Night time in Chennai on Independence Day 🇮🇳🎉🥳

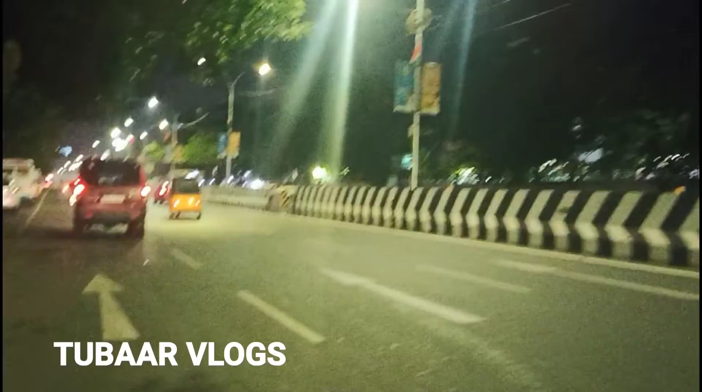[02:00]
வரும்போது அப்படி தான் நான் பார்த்த மாதிரி இருந்துச்சு, வேகமாக வந்ததில்ல. லெட்ஸ் சீ. எஸ், நான் சொன்ன மாதிரி சென்ட்ரல் அதோ பார்த்தாச்சு.